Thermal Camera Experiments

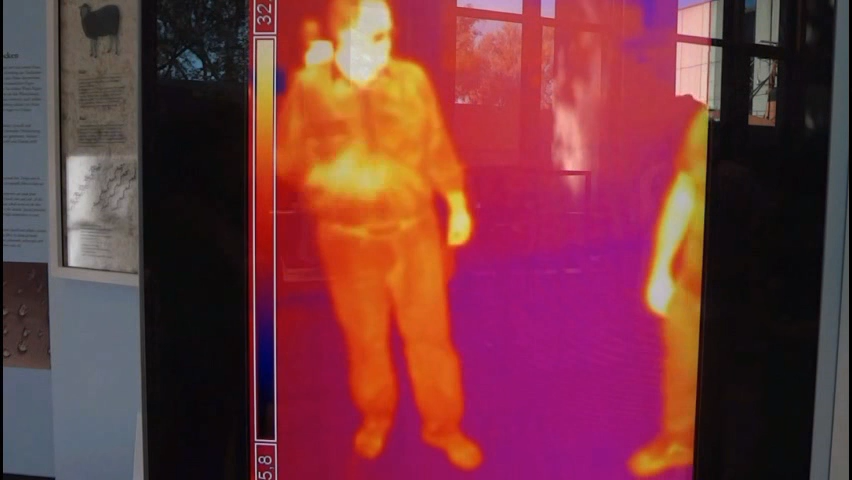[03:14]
You can see through the air, you don't see the temperature of the air. You need something like this. Transparent, you can look through, over kilometers you can look through.
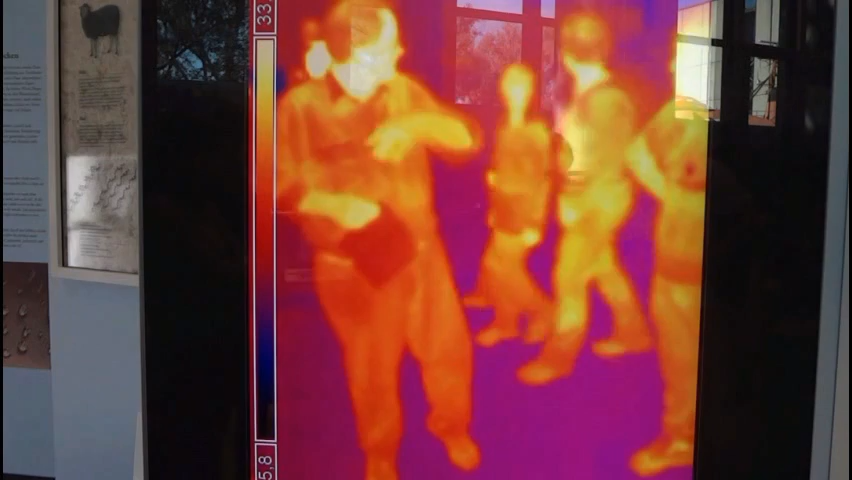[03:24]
But here, you have a piece of paper, and this is heated up very, very fast.
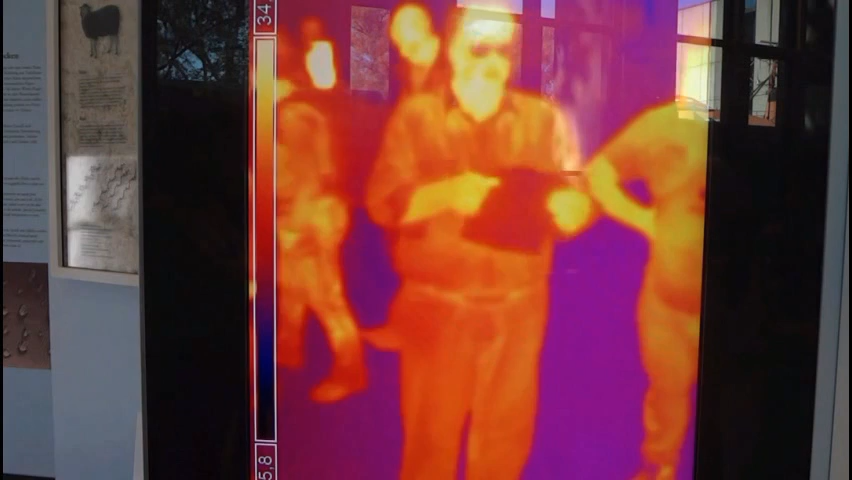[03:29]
So that's the temperature of the air freezing out.
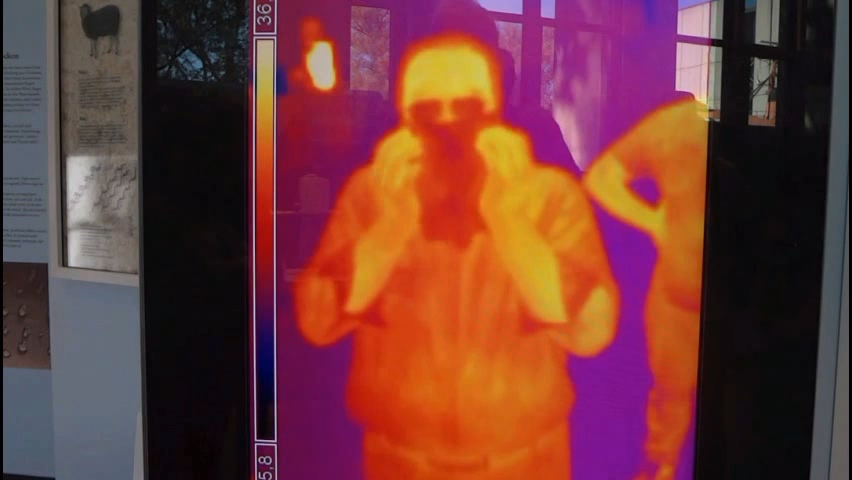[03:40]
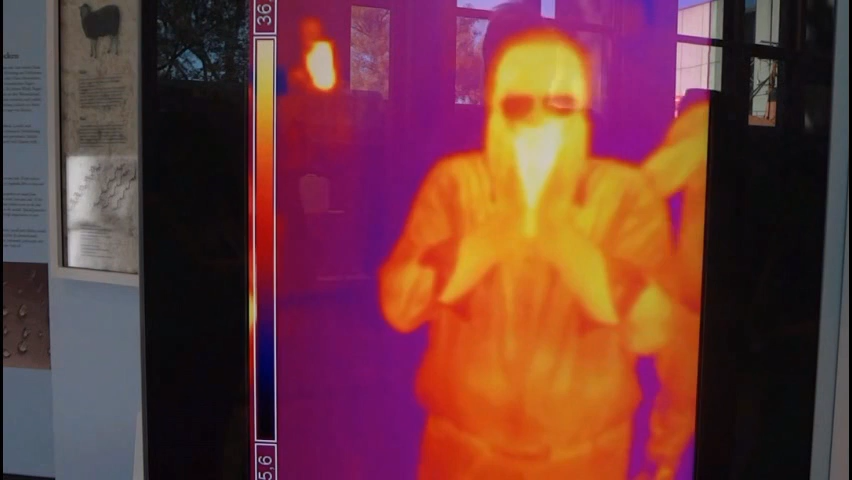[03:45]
And when it's wet, from the humidity, when it's wet, then it's vaporized.